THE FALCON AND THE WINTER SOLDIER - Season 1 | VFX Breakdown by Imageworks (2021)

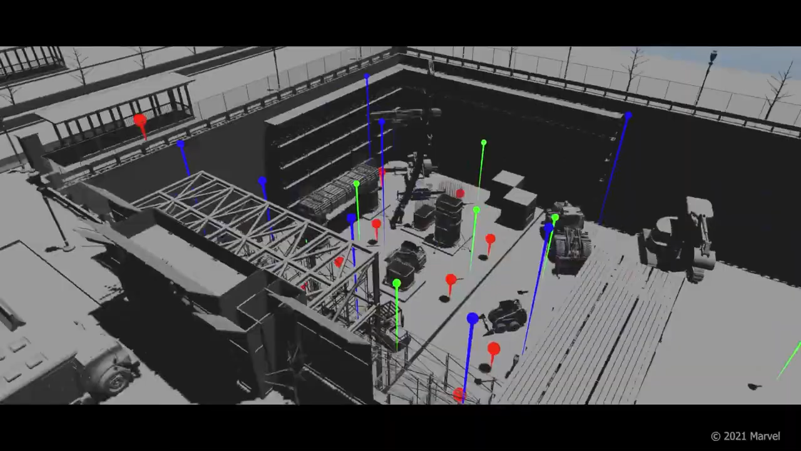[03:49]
We started with extensive photogrammetry and LiDAR coverage of the entire
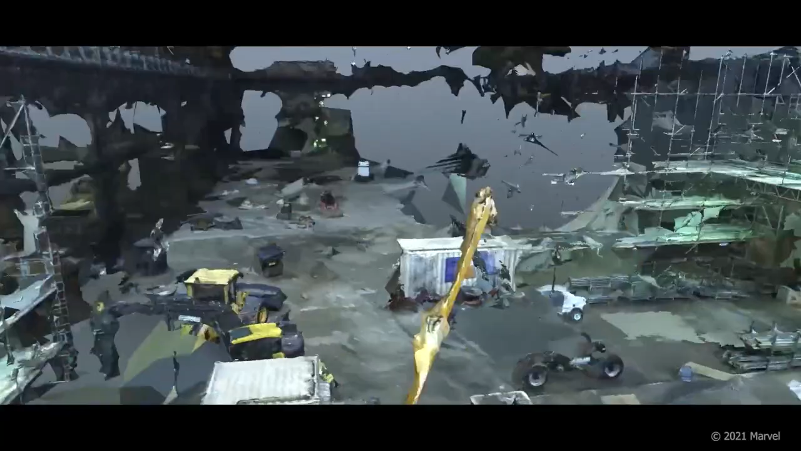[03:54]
movie set in order to create a photo-real representation of both the intersection and the pit location.